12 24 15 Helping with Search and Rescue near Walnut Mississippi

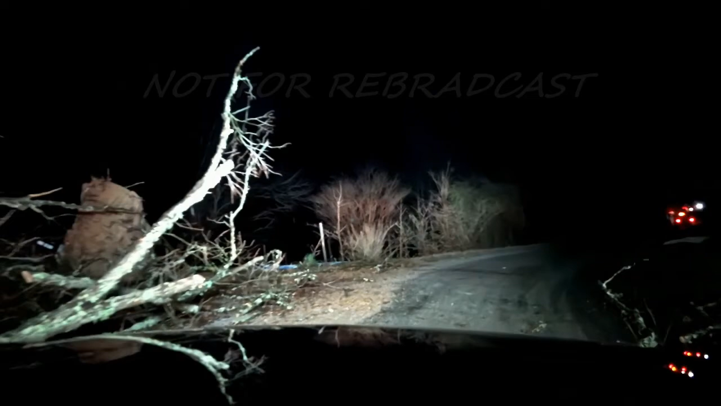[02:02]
I'm going to go in here. Okay. What's that right there? We've got a limb under a wheeler. What have we got? There it comes. There it went. There we go. How's that house looking? Structurally it's good. It's perfect actually almost, which is unbelievable.
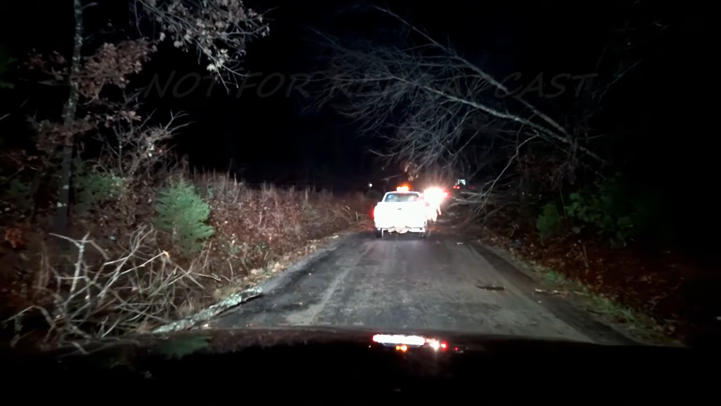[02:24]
The bad thing is, even if the houses didn't get tore down, the tree could go on. Go on, yeah.